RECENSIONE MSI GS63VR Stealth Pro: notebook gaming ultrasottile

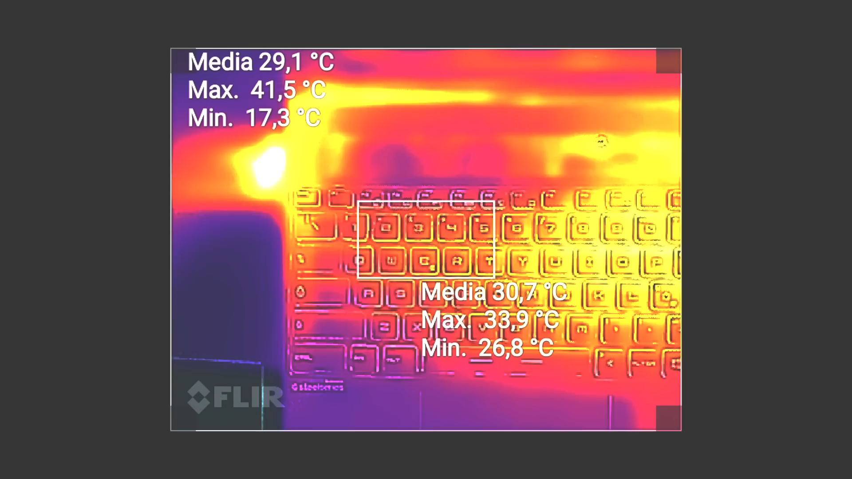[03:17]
sul fondo inoltre c'è questa superficie leggermente felpata che permette di migliorare questa cosa,
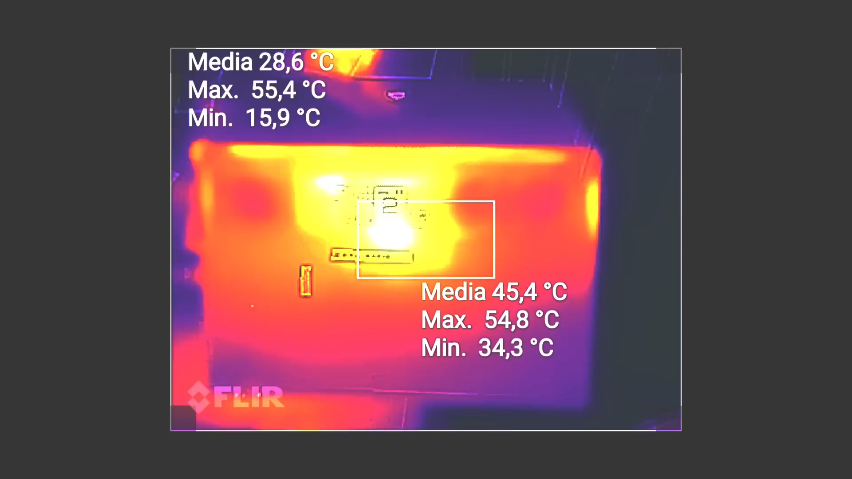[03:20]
però dovete considerare che io lo sto provando a gennaio, fa parecchio freddo, in estate si sarà sicuramente qualche grado in più.